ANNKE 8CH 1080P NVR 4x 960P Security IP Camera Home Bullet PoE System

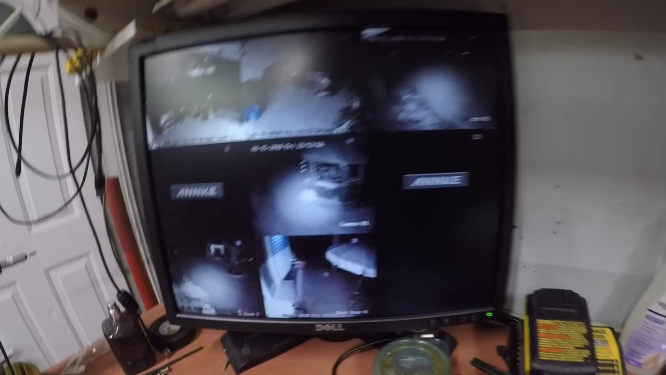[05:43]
I got six out of the eight hooked up, boys, and the night vision's pretty decent on them.